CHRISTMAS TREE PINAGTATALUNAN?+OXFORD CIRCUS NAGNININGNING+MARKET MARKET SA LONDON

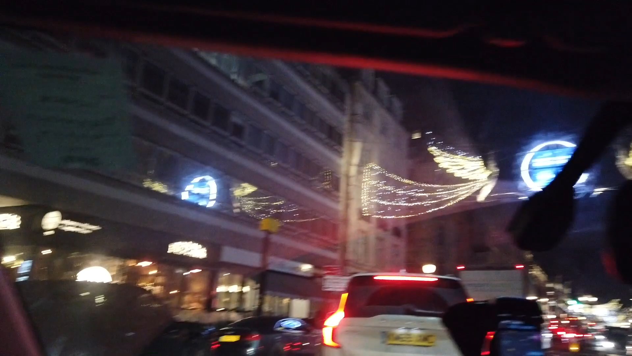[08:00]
Whoa, look at that. That's so nice. Mas maganda, mas malinaw.